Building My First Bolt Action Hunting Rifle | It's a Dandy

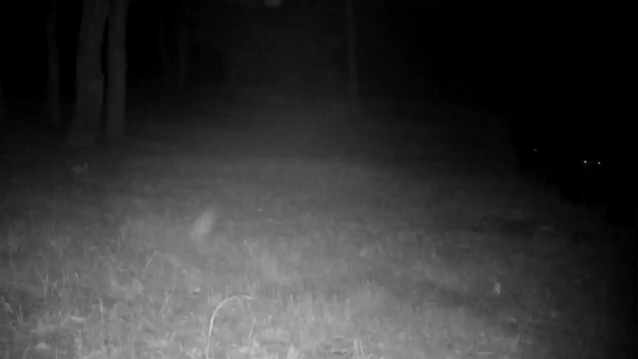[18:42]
and take care of business so i've been wanting that i tried to hook that up with some other security cameras but i just wasn't getting the the good connectivity and it wasn't reading out very far i was still
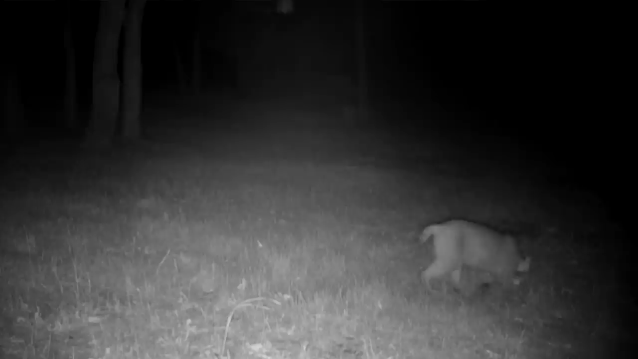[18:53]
seeing bobcats on my trail cameras but unfortunately you know if it's not live you know i don't really know they're out here so now i can get live updates and come on out i'm